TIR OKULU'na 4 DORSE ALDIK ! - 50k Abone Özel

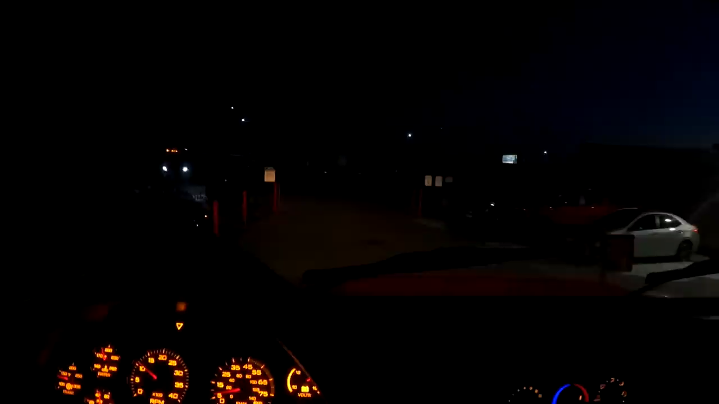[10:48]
Evet arkadaşlar, numara 3 de geldi. Kaldı bir tır. Diğerlerini de tamamlayıp alacağız.
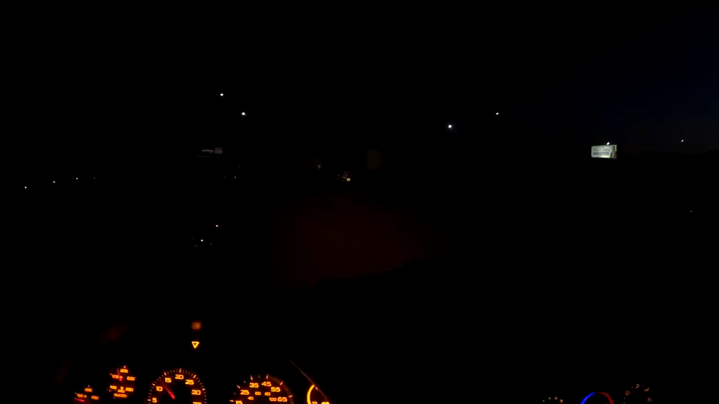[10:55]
Size bir öneri. Karanlıkta park etmekten kaçının. İlla ki olacak ama mümkün olduğunca diyorum.